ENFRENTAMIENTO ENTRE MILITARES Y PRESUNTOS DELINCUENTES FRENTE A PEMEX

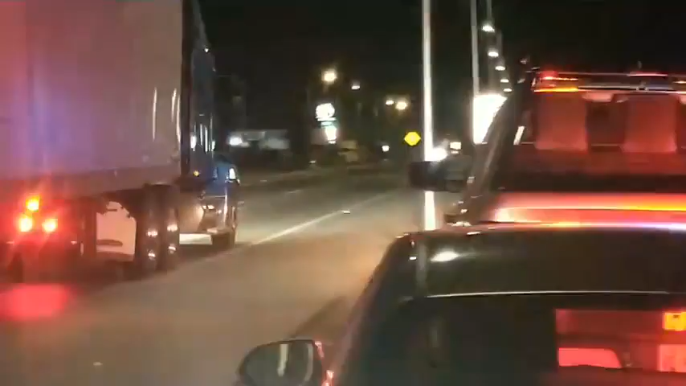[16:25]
esto es en la carretera 15, internacional, el ataque armado, se dio aquí, frente a Pemex, frente a las instalaciones, de Pemex,
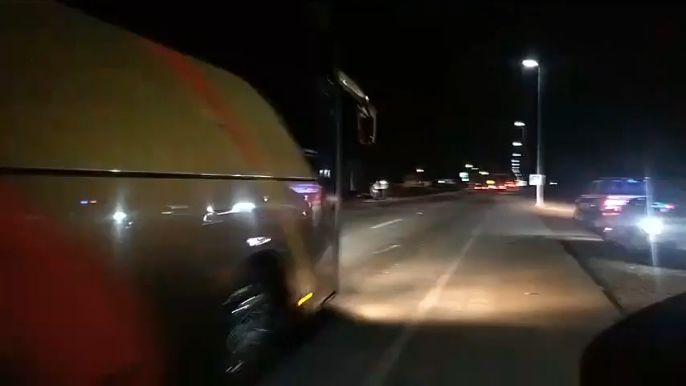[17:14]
aquí fue un enfrentamiento, entre sicarios, y el ejército mexicano, vamos al acercamiento, miren, ahí están, bien,